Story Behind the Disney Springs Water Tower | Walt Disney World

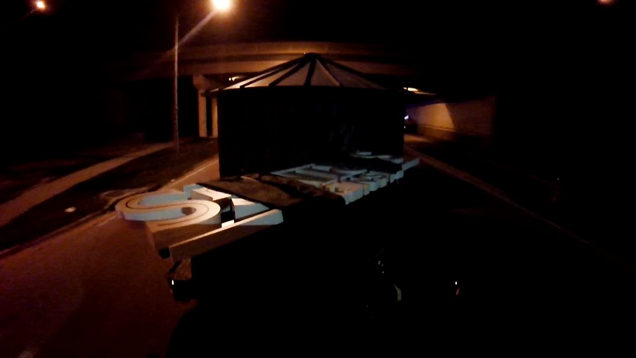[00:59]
So it traveled down the highway about an hour away, was broken down into about four sections,